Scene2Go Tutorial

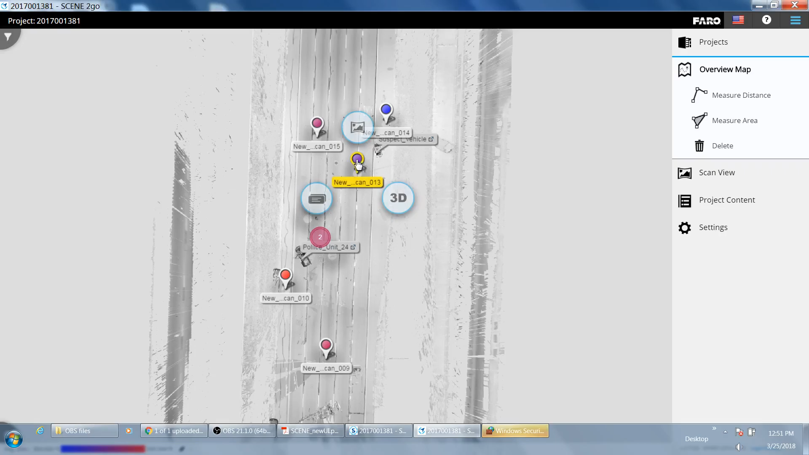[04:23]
If you left mouse on that it gives you the view option. 3D option.
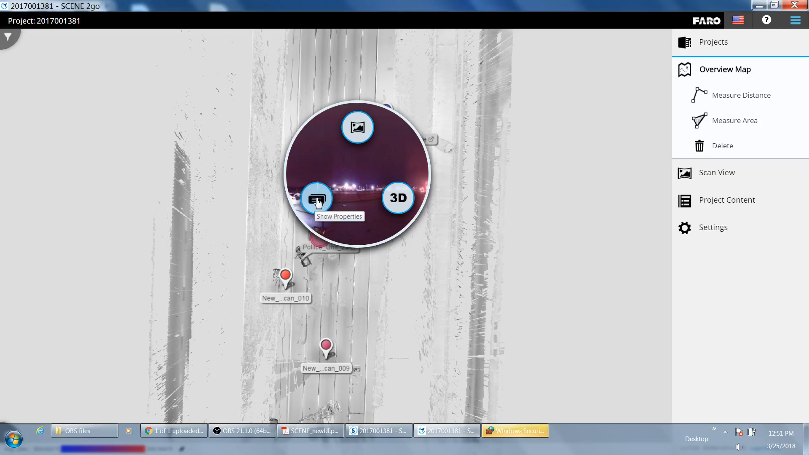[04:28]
And if you have properties or if you have any annotations in there.